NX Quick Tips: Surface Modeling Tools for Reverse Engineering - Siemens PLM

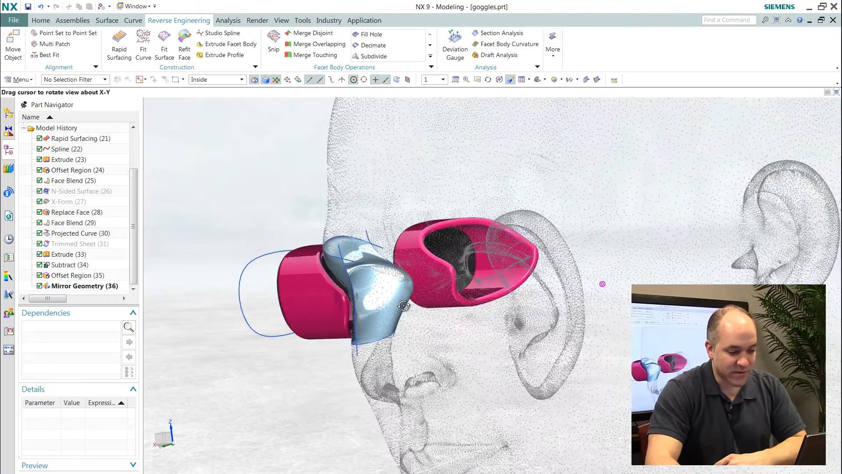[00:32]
You can see developing these goggles, it's important to have the surfaces that define the eye area of the human.